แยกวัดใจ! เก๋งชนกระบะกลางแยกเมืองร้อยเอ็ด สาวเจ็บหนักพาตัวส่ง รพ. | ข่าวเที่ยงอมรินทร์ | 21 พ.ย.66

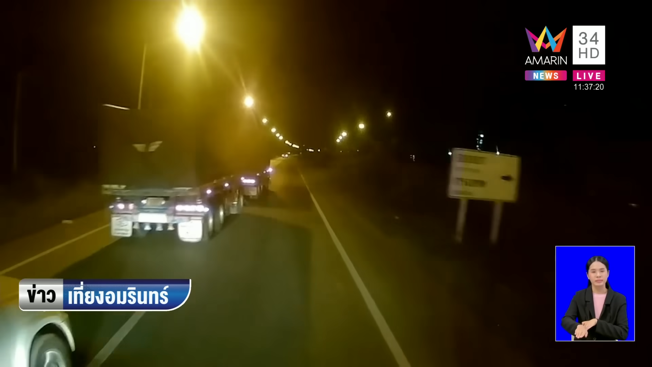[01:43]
าย เกิดเหตุการณ์แบบนี้ลองดูภาพจากกล้องหน้ารถบันทุกนะครับประกบ เอามือโบกให้จอด แล้วก็จอดขวางหน้าเลย
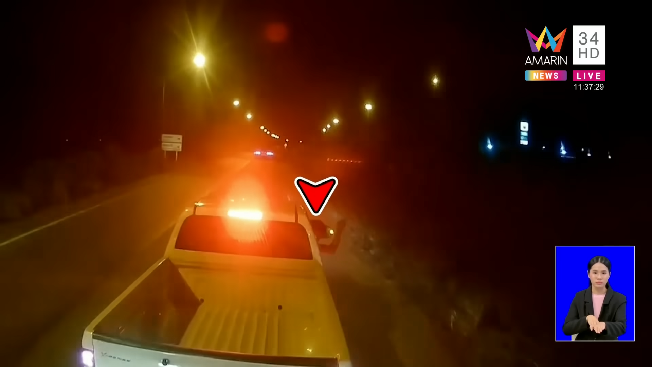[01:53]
แล้วสักพักหนึ่ง พอจอดขวางเสร็จปั๊บคุณผู้ชมดูฮะ พี่กระบะหัว
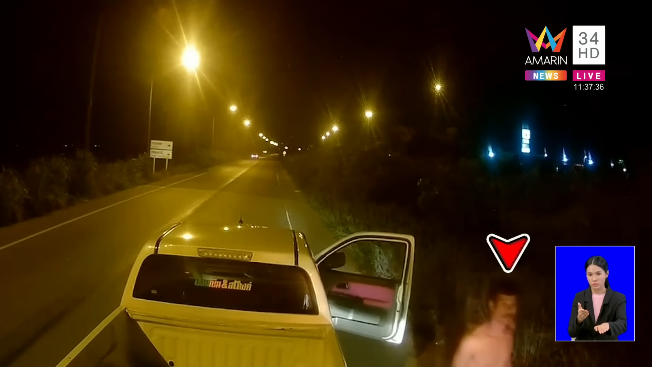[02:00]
ร้อนเดินมาเปลี่ยนขึ้นรถแล้วก็สาวมัดใส่โชเฟอร์รถบันทุกข์ แค่นั้นยังไม่พอความแสบสันคือถอดกุญแจรถบันทุกข์ แล้วโยนเข้าป่าข้างทางด้วย
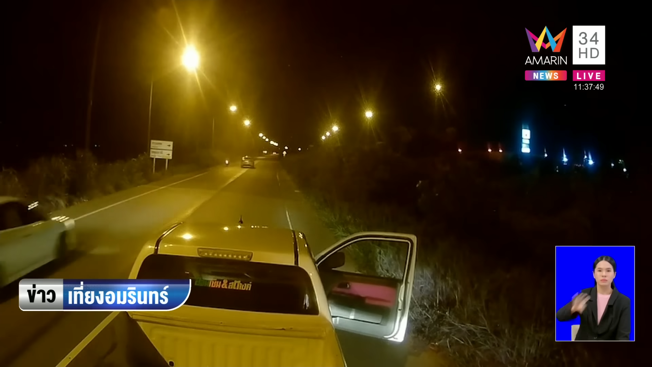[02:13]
จุดเกิดเหตุตรงนี้ก็คือในบริเวณนะครับ พื้นที่อำเภอจังหวัดพนธนครสีอายุทยาคือเขาบอกว่า ไล่